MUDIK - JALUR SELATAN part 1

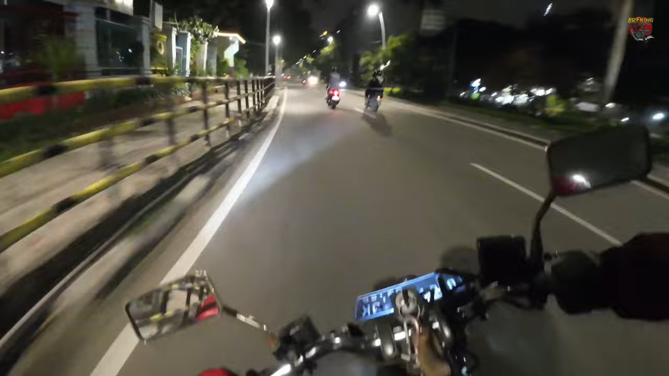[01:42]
nah kemudian dari sini rutenya adalah rencananya nih ya teman-teman ya gue tuh dari depan Bank Indonesia terus bablas tembus sampai ke Tugutani kemudian bablas
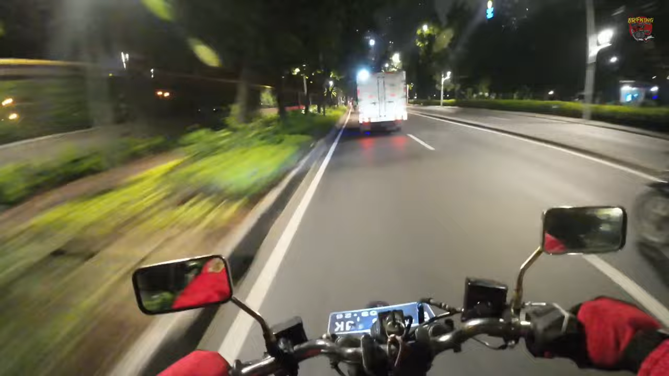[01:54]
lagi belok kanan ke Pasar Senin dan dari Pasar Senin bablas ke arah eh apa itu namanya tuh jalan Rai Bogor ya Nah dari jalan Rai Bogor kita bablas terus tembus tembus sampai ke puncak dan sampai ke Bandung teman-teman
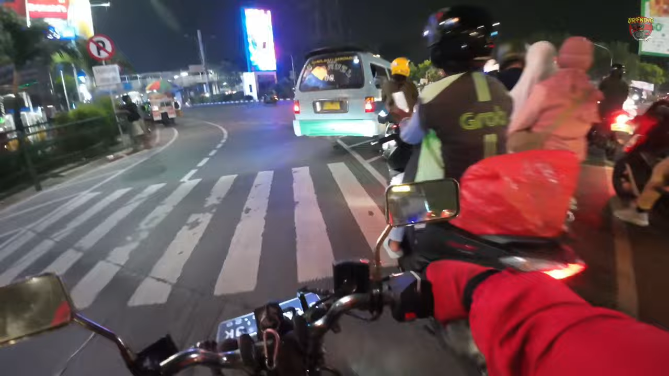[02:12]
itu rencana awalnya ya kalau di jalan nggak ada ceritanya dan dari
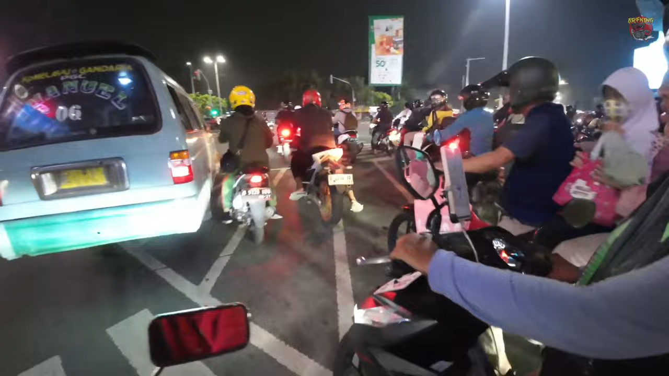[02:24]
titik ini aja teman-teman ya ketika gua baru mulai mau masuk ke jalan Rai Bogor gua sudah dihadapkan dengan macet yang sangat-sangat panjang banget teman-teman ya jadi ini nanti sampai mana nih macet ya oh nggak tahu dah pokoknya pokoknya panjang dan memang sih putus-putus dia nggak nggak terus sampai ke Bogor nggak cuma dia macet setengah jam jalan lagi 15 menit terus macet lagi setengah jam dan begitu
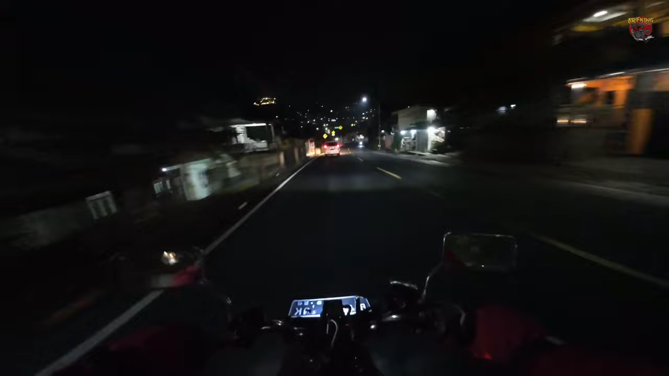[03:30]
haji Ya jadi beginilah temen temen ya Resikonya berangkat lewat puncak Jadi pasti ada macet yang gak bisa diprediksi temen temen ya Jadi berangkatnya jam 10 Ya mau nyampe ke puncaknya aja udah jam 1 lewat temen temen Oke temen temen Sekarang udah jam setengah 1 malem ya Setengah 1 malem Gue baru
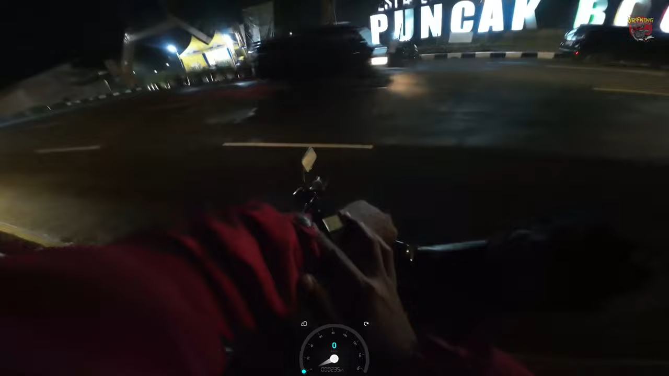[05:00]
ya temen temen ya Gue baru sampe puncak Bogor temen temen Karena tadi Pas baru mau masuk ke Bogor itu Waduh macetnya ampunan-ampunan temen temen Kayak gitu ini kita lanjut kalo gak salah sih
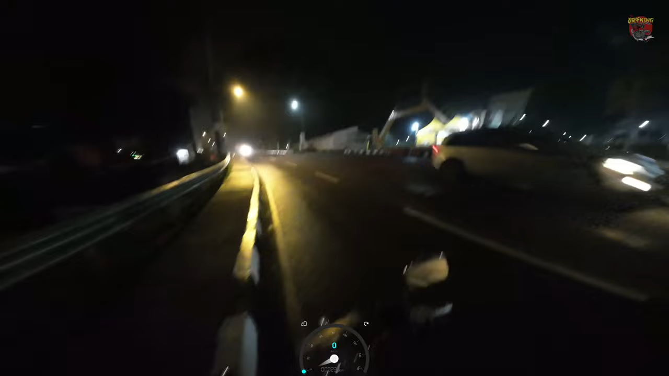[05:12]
Ke ini ya Cianjur Arah Cianjur temen temen Kalo gak salah Gue juga gak
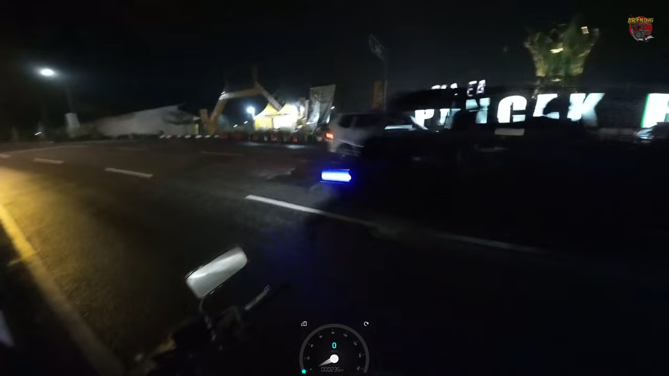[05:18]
Gak apel jalurnya sih Gue cuma dikasih patokan Bahwa Jalannya itu ya Dari Bogor tuh lurus Lurus terus ntar tembusnya ke Bandung Jadi patokan gue sebenernya
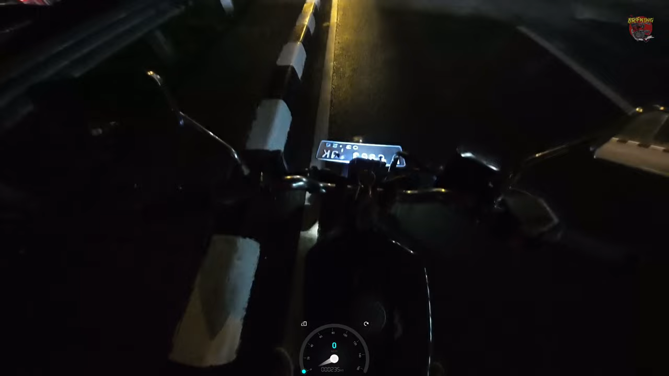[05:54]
Jadi ini Ini baru banget buat gue Lewat Pulang kampungnya itu full lewat selatan Disini nih jalurnya Dingin banget temen temen Jam segini ini dingin banget Jadi Motor gue tenaganya tuh bener bener melimpah temen temen
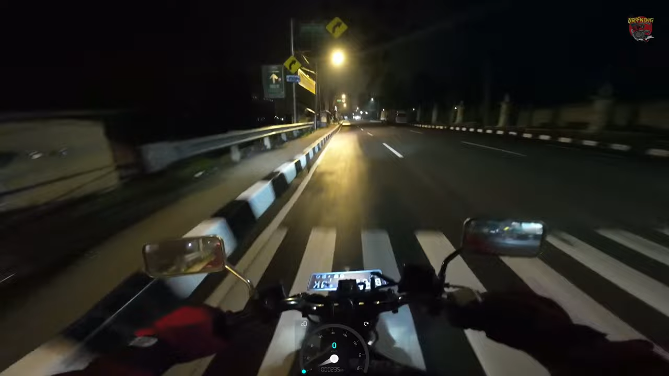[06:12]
Kayak gitu bener bener Aduh Luber luber lah Ibarat kata Oke dari tadi nih Gue gaspol terus Gak ada masalah Jalurnya nanjak mulu cuy Anjay Cuma sayangnya ini sih ya Malem ya Sebenernya kalo siang lebih seru lagi Cuma Kalo siang tuh Rame cuy Jadi males
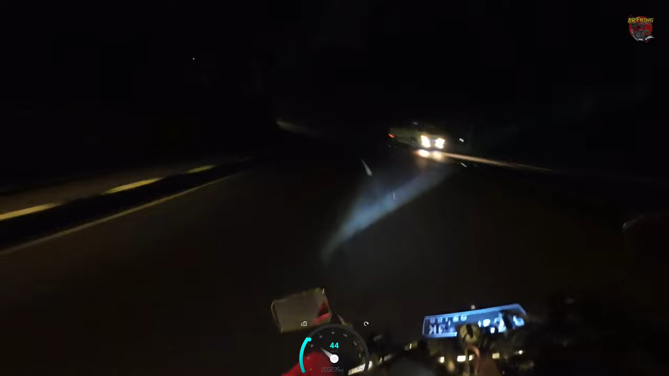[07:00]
Wuh Mana abis hujan lagi Tapi serius co Ini Gelapnya disini ya Karena sepi mungkin ya Karena kan mungkin Rame nya jalur disini ya Mungkin Ya Malem minggu Oke jelas Terus Hari Jumat temen temen Mungkin ya Karena Berbarengan sama Orang mudik juga Nah ini gue mudiknya Keduluan gue nih Karena ada suatu alasan ya Temen temen ya Tapi juga Gue memang Mengharapkan pas jalurnya Sepi
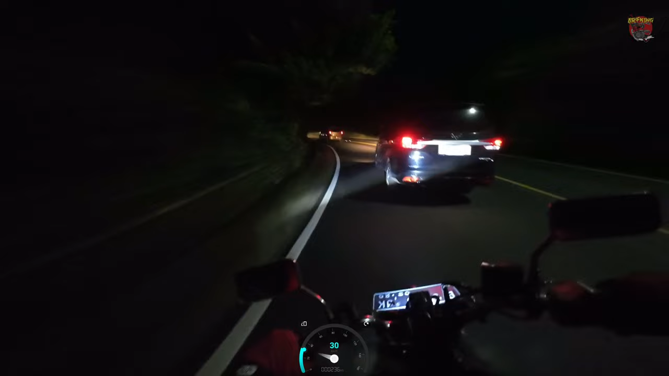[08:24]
Buset deh Bisa 8 jam 7 jam Di Pantura Itu bosannya Kayak apa itu Itu gas Gak diturunin juga Buset Pegel banget tangan Kayak disini kan Agak bervariasi ya Temen temen ya Jalurnya udah jelas Naik turun Naik turun Memang sih Perkiraan gue sih Bakalan jadi lebih lama ya Karena gue gak bisa Secepat ketika Di Pantura Temen temen Tapi ya Nikmatin aja lah ya
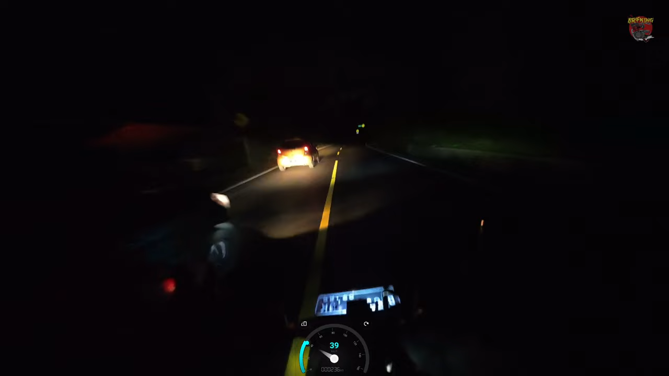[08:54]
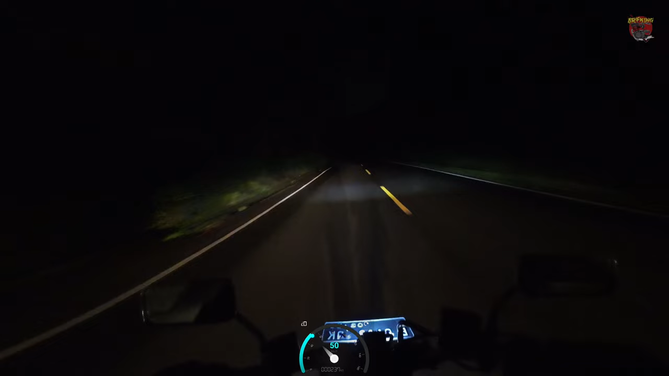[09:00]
Anjir Gelap Gue anget Cuk Buset Bergelap banget Ini kalau Gue jalan Di belakang gue Kagak ada mobil Bener bener Apa ya Gak keliatan men Lampu gue aja Gelap banget ini Udah kayak lilin Ini gue mau kenceng-kenceng Tapi gak tau Jalannya Terus Ban gue juga licin Terus juga Jalannya Bukas hujan Udah
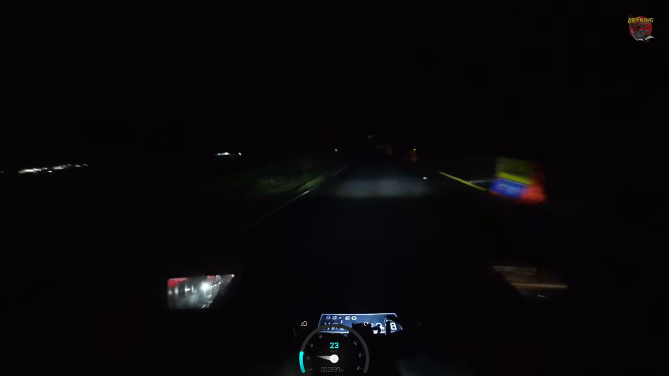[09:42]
Ini malam begini Lampu gue udah kayak sentir Ini asap apa kabut Kabut ya Anjir kabut Cuk Kamera gue ngembun gak nih Wih Ini tempat Apa sih ini namanya ya Gue walaupun Sering ya Gue ya Pernah lah Beberapa kali gue ke puncak Arah Lewat-lewat sini Kesehatan gue udah 3 kali lah Cuma gue tuh Gak tau namanya Cuk
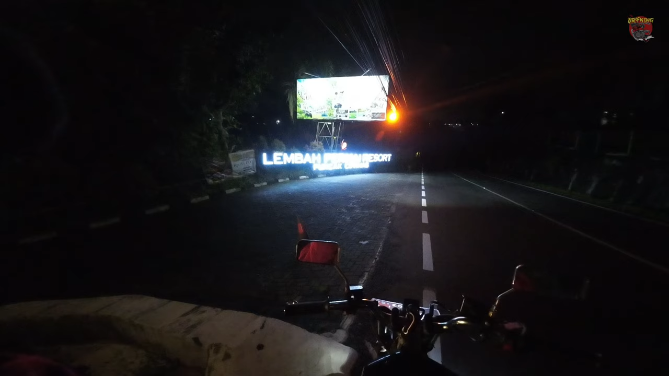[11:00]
Sampai sini temen-temen Lembah Permai Resort Puncak Cipanas Jam berat nih Jam 1.02 Anjay
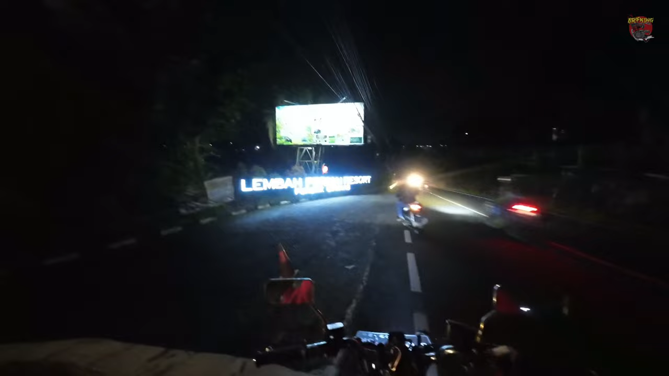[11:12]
20 menit Dari puncak Bogor ya 11.11
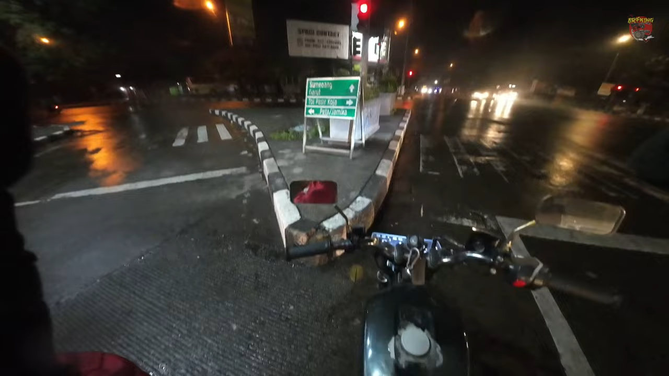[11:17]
Sumedang Garut 12 terus Sekarang
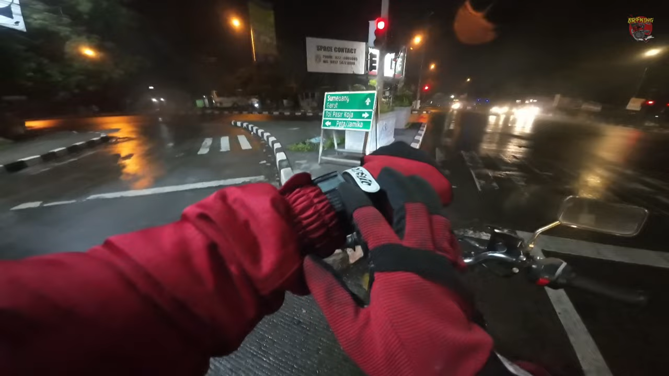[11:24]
Jam 2.35 Temen-temen Jam Setengah Tiga Gue udah nyampe Sini nih Ini pasnya Dimana ya Kayaknya Di Bandung
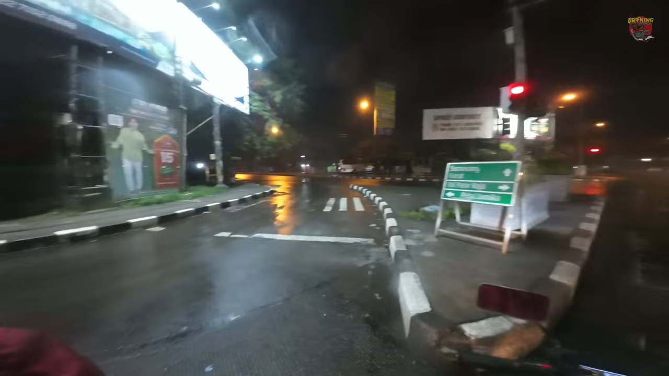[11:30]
Kayak gitu Temen-temen ya Arahnya Kecamudang Dan Baru Tentu Ntar kita lanjut lagi Gue udah
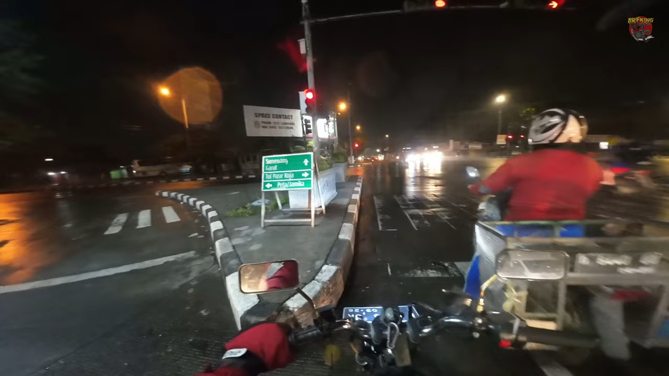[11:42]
Mulai ngantuk nih Nari warung kopi Nah ini